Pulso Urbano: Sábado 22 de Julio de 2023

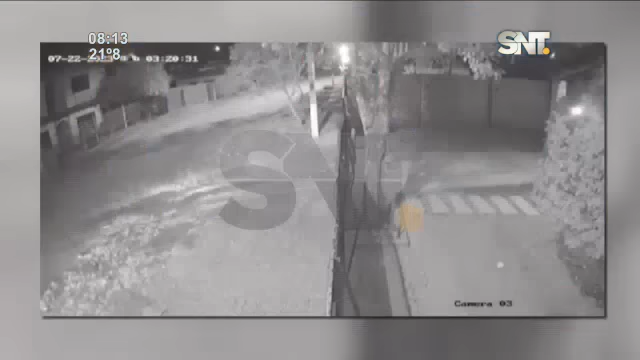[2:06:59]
en la zona de Villa Bonita, Villa Elisa. Estas son las imágenes del circuito cerrado, son tres circuitos. Esto ya cuando huían los delincuentes. Él llevaba dos pasajeros, porque se logra ver al menos en las imágenes.